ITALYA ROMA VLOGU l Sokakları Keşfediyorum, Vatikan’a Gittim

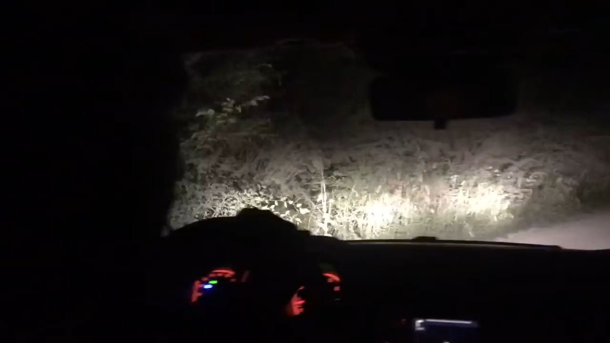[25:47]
Abi bu hikayelerden sonra olmamalıyım. Bismillahirrahmanirrahim. Doğru mu?
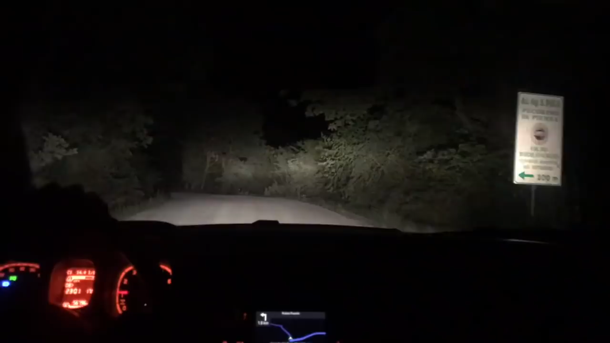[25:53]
İnşallah doğru. Tabela doğru mu? Ne bileyim ben doğru i̇şte doğru mu? İşte tabela. Ya dedim ama ben size anlatmayalım bunu. Neyse ben vazgeçtim, anlatmıyorum. Kampa gitmiştik böyle bir yol. Doğru mu? Doğru. Vesuna. Lokanda Vesuna. 1900 metre. Gördüm bu lanet navigasyon işi böyle abi. Aa, şuraya girer misin ya? İnşallah. İnşallah. İnşallah. Uyanabilirsek. İnşallah. Ya ben ayrılacağım yani. Kurtlar. Yalnız olacağım odada.